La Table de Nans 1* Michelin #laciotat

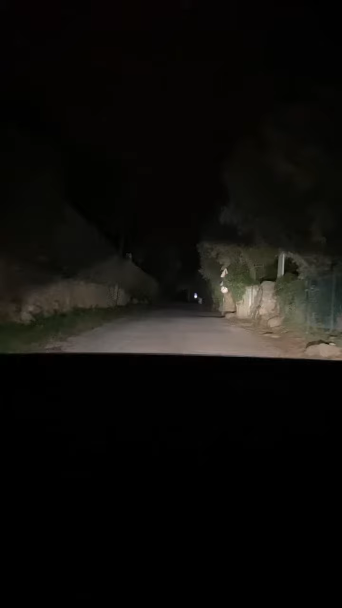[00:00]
มาดูร้านอาหารมิชลิน1ดาวกันจ้านี่ดูทางเข้าสิอยู่ในป่าในดงมีแค่แสงไฟสว่